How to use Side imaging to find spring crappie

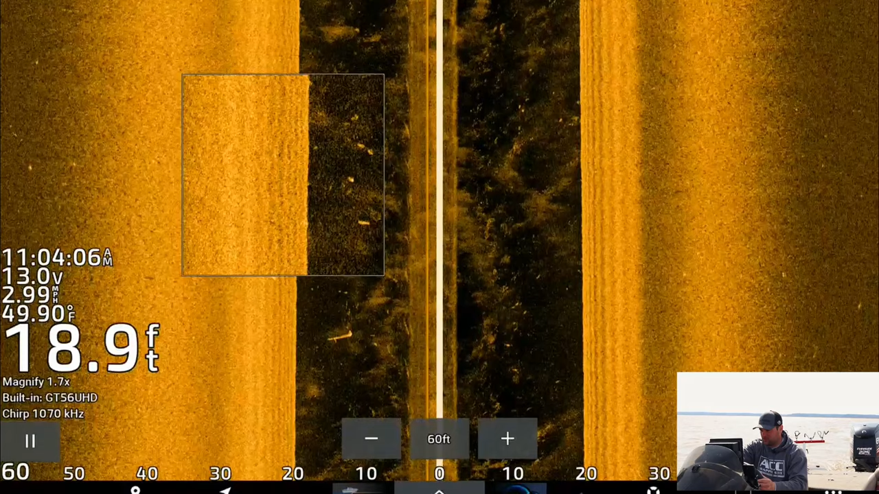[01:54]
On screen: depth 18.9 ft, water 49.90°F
it's going to look kind of choppy, but you can see below, this would be my down view right in the black area.
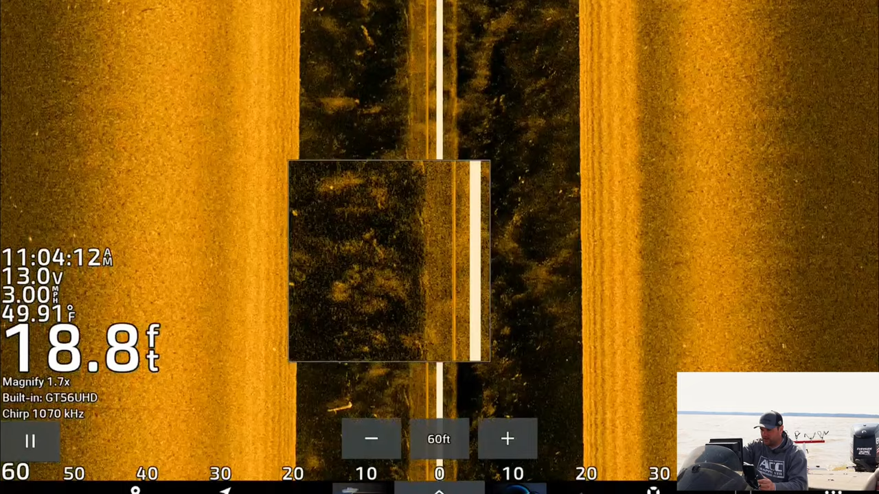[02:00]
On screen: depth 18.8 ft, water 49.91°F
Anything in the black on left and right of the screen is going to be my down view. Here's a school of crappie out to the left. You can see the bright spots, but you can also see the shadows.
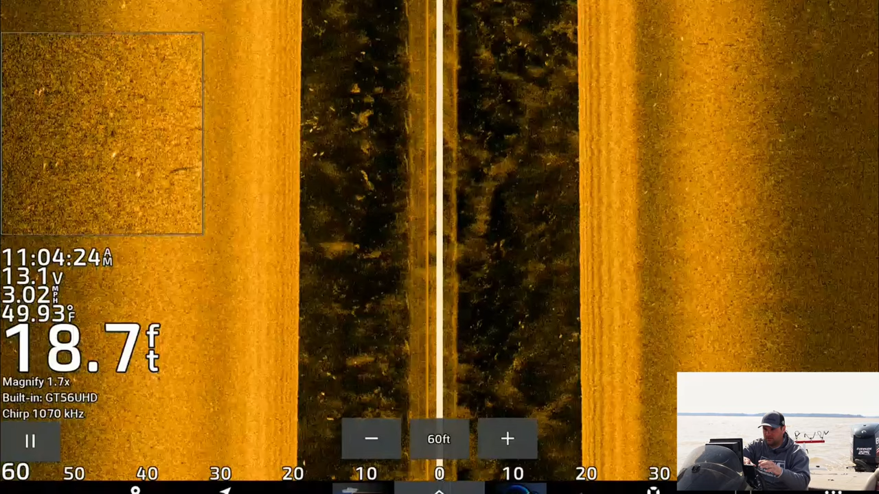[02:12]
On screen: depth 18.7 ft, water 49.93°F
The longer the distance between the bright spot and the shadow, the further that bright spot, the fish, is off the bottom and those fish are suspended. Oftentimes, I'm finding these fish literally with the live scope two feet below the surface or sometimes right at the surface.
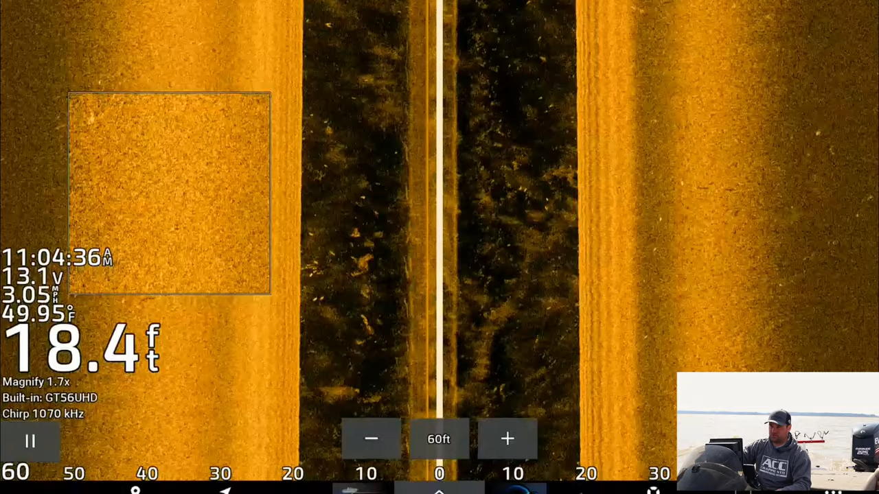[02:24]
On screen: depth 18.4 ft, water 49.95°F
When the wind was a little bit lower, those crappie was actually pretty much right at the surface, just sunning themselves.
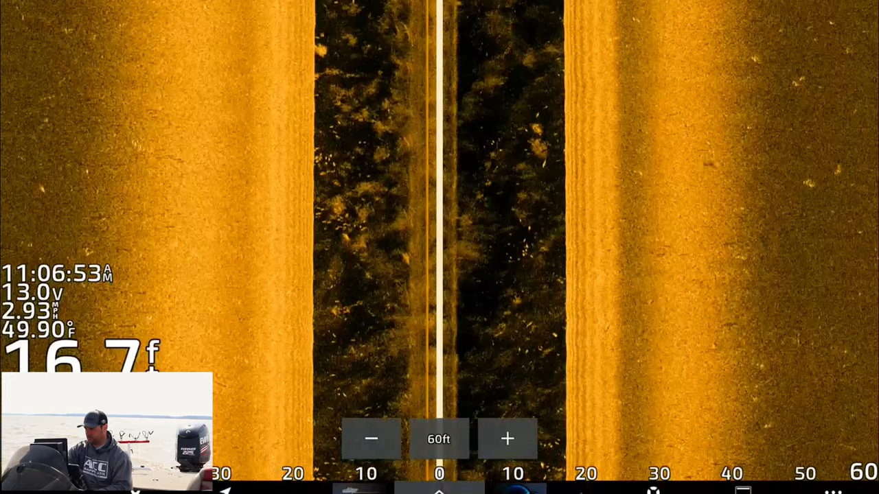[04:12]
On screen: water 49.90°F
So contrast, typically, I run it actually a little bit lower than 50%. But yesterday, when I was out here, it wasn't as there was actually zero wind, which is surprising for Mississippi. And I was able to kind of bump that contrast up. Today, I might want to move it down a little bit, because we do got a lot of that sediment in the water, because all this wind. So you can see, as I'm touching it down, some of that sediment's going away. And I can still see the fish just suspended all over the place.
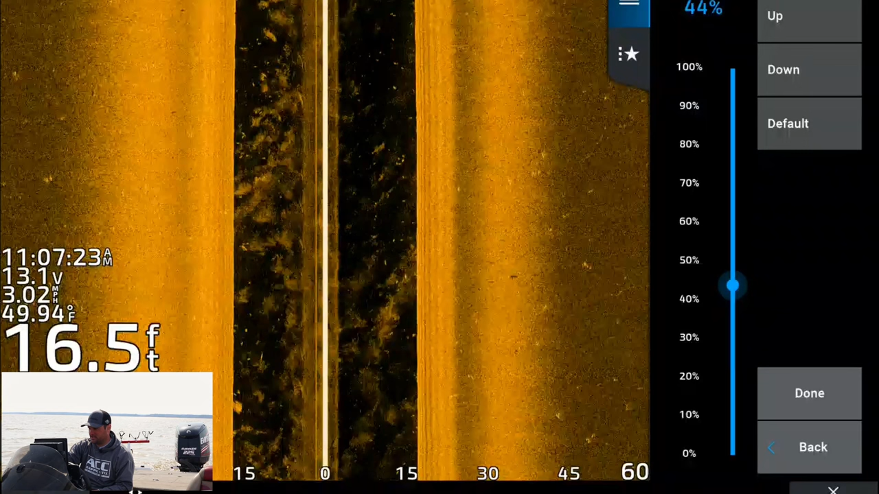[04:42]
On screen: depth 16.5 ft, water 49.94°F
I'm going to run it about 45. Let's try that. Brightness, I set this at auto low. This is kind of like your gain setting on some of your other units. If I ran this all the way down, you can still see some fish, but it's a little bit harder to see them. Probably about 96, 97 would probably be okay. But I usually just set it on auto low. It picks up all the bait fish that I possibly could want to see, or all the crappie I want to see.
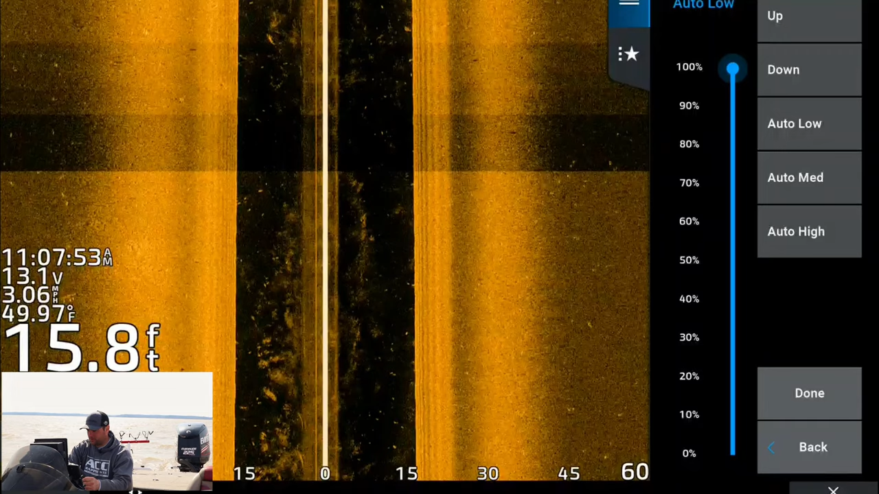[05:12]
On screen: depth 15.8 ft, water 49.97°F, speed 3.06 mph
Frequency, this is set at the UHD frequency, which is the 1.07 megahertz. Some people ask about the zoom function. So there's two ways to do this. You can click on the zoom here, and actually I have it set for magnify mode, and that brings up this little box.
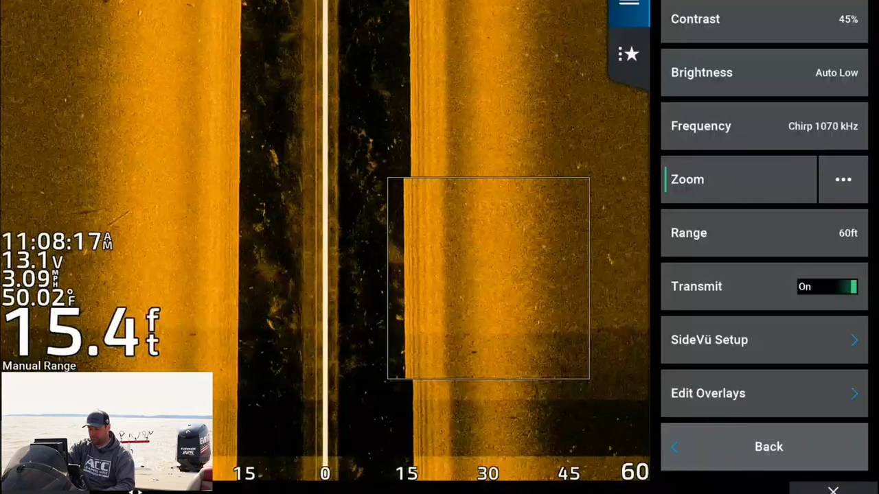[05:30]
On screen: depth 15.4 ft, water 50.02°F
Both your GPS map units and your echo map units have this. If you don't want to use to go into the options, you can just pinch the screen kind of like you're using your phone, Google Maps to expand and contract, and you can zoom in back and forth like that. There's a bigger seat. That would be some sort of trash fish maybe. I don't know. That's definitely not a crappie. You can see the big shadow.
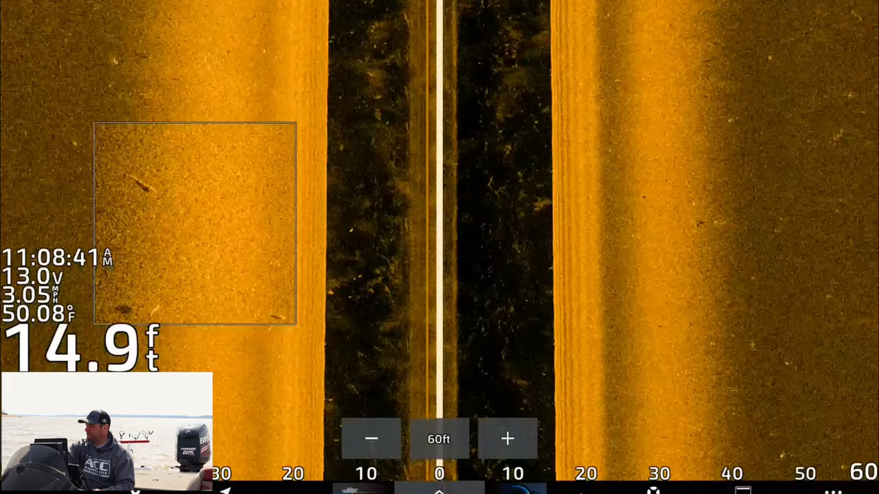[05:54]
On screen: depth 14.9 ft, water 50.08°F
But yeah, that's a really cool feature. If you're going over brush piles, or if you're in timber or rock piles, and you're trying to zoom in on something maybe on the bottom.
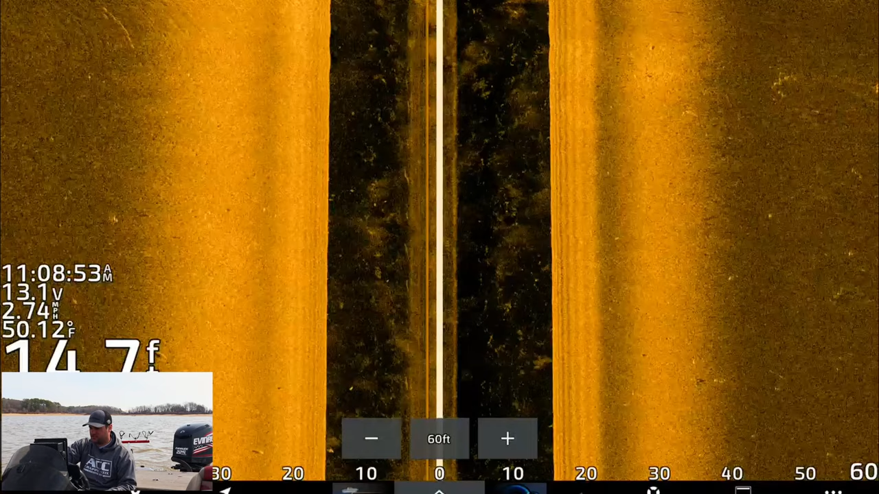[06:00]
On screen: water 50.12°F
Let's say that there's a fish on the bottom.
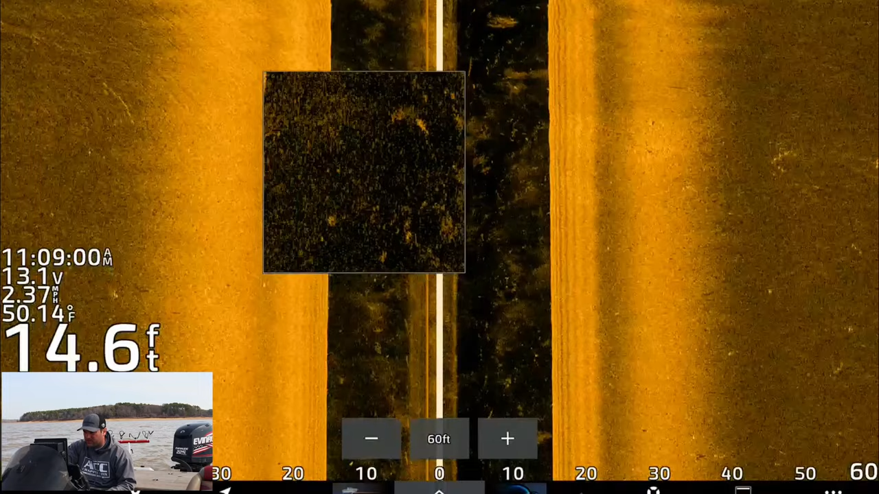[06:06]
On screen: depth 14.6 ft, water 50.14°F
I don't really see any right here, but you can definitely tell a lot better if there's a fish because of the separation because you can zoom in like that.
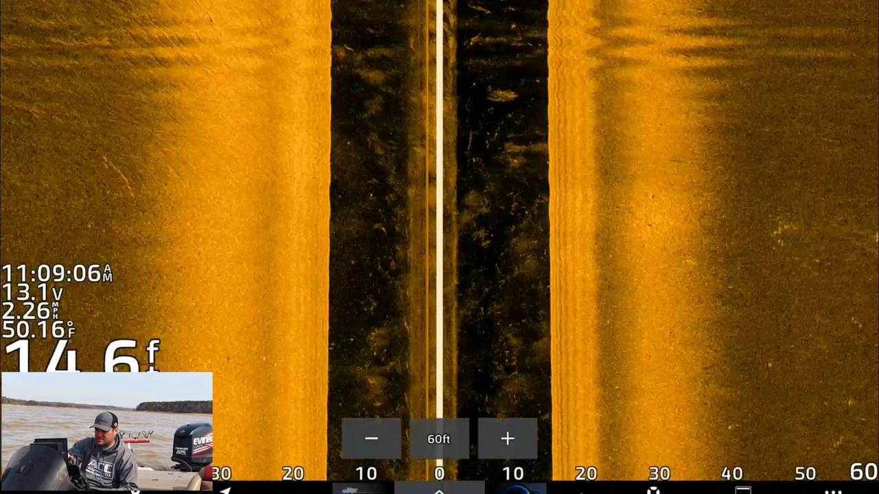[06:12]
On screen: water 50.16°F
It's a great feature. My range setting, I typically run this either 60 or 70 feet left and right. Unless you're looking for big pieces of cover,
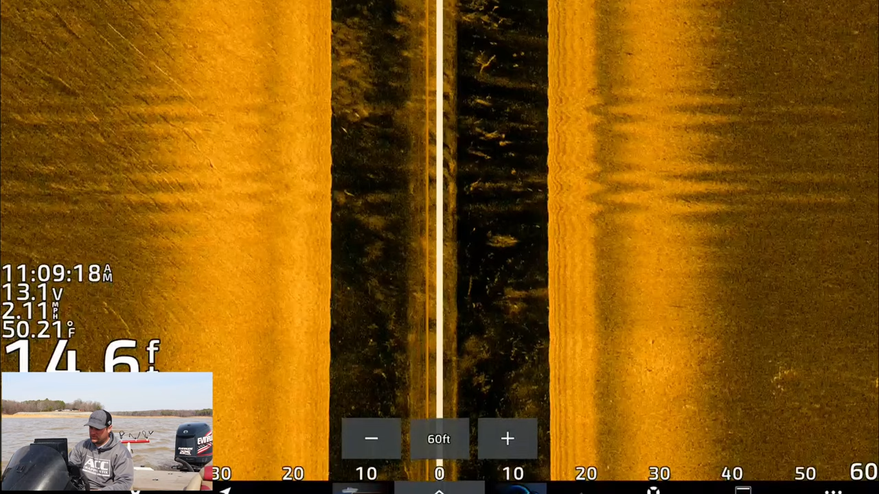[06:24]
On screen: water 50.21°F
like if you're looking for brush piles or trees, you run it 100 feet left and right. And then once you mark those brush piles or trees, then you can circle back and kind of shrink your screen to go 60 feet left and right. And that will just give you a better image and separation on brush piles with crappie.
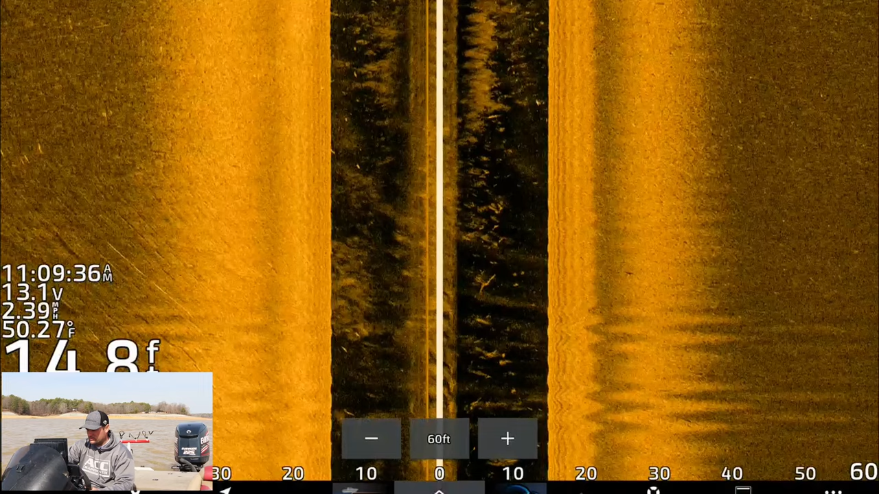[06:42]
On screen: water 50.27°F
So like if I bump this all the way out to 100 feet, it's going to be a little bit harder to pick up the crappie. Your screens try to cram a lot of data into your 9, 10, 12 inch screen. Whereas if I zoom in here, back to my 60 feet,
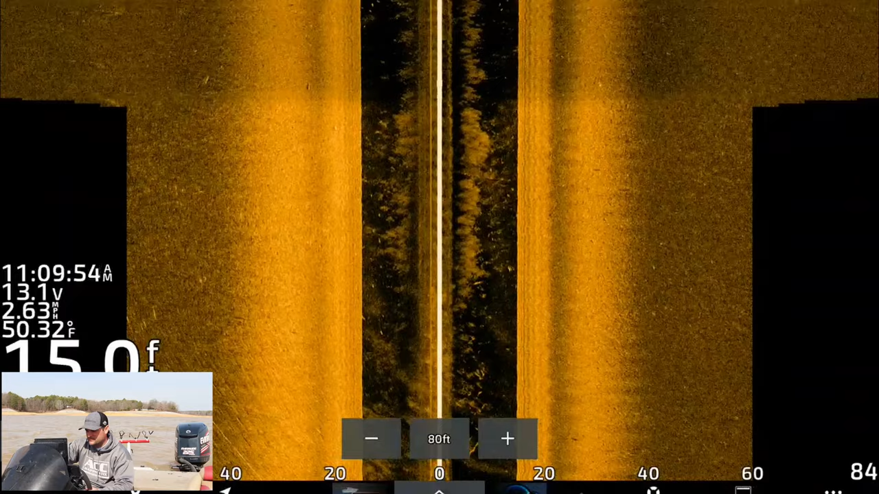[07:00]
On screen: water 50.32°F, speed 2.63 mph
you can really start to see, you know, there's a fish suspended there. There's a couple other bright spots right there, maybe three of them. As we get out, these crappies seem to be in like 17 to 20 feet right now, at least the bigger ones that I was catching today. There's another school right there, these bright spots.
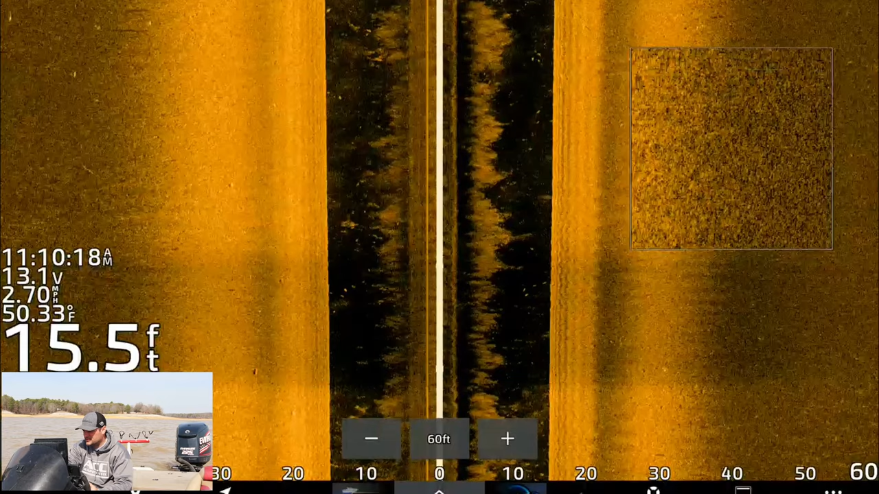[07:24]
On screen: depth 15.5 ft, water 50.33°F
That's a bunch of crappie. And then you can see there's some fish on the bottom.